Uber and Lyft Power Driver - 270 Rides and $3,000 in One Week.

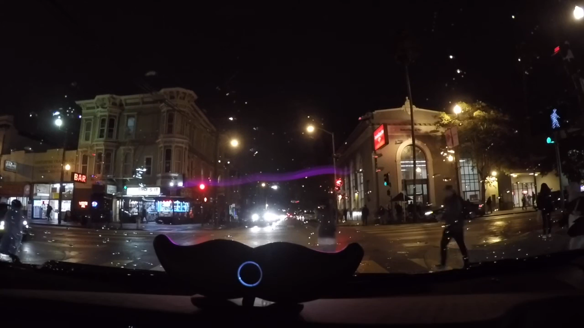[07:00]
Everything's very bright and shiny right now. This is what traffic looks like in Union Square.